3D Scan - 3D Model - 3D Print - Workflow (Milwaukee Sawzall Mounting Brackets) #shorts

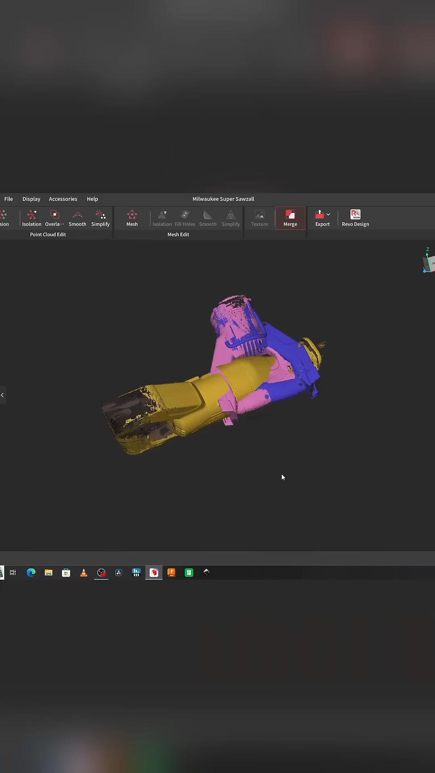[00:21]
mesh from to then process into autodesk's fusion 3d modeling software the